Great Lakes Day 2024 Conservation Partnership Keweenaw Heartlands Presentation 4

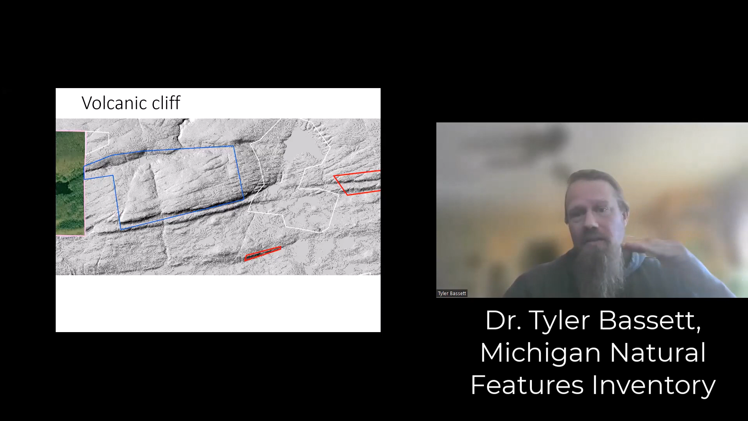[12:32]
and this elevation imagery shows us where there's shifts in elevation. And there we said, there's probably a cliff there. And here's a picture that Jesse took from a plane ride he got to take showing that yes, there's definitely a cliff there sticking out of the forest.
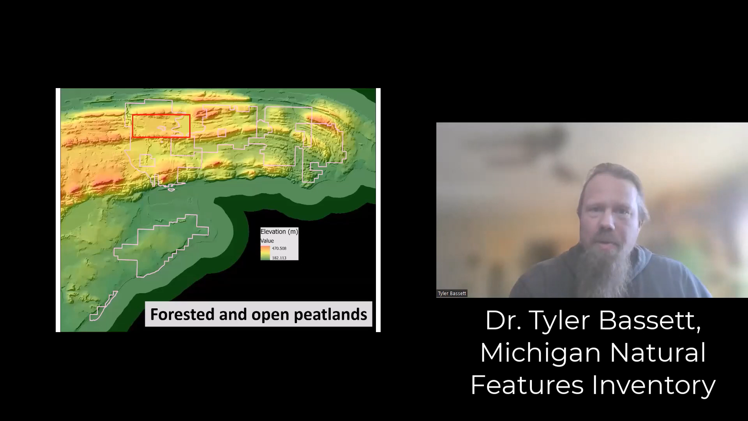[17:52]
So these didn't define the landscape, but they occurred in little patches in between those ridge lines. So I'll first show this, this complex between all these lakes. Lake Medora is the big one.